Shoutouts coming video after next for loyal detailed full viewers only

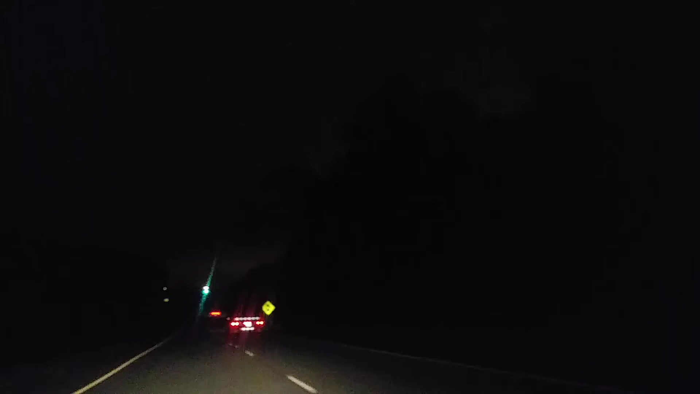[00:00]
all right that's exactly what i was talking about i'm not gonna try to catch him but y'all can probably see um there's a cop in front of me um he followed me all the way from pendleton all the way into anderson and i'm thinking he was waiting until i got into his jurisdiction um i'm not gonna try to catch him you know of course i'm not stupid but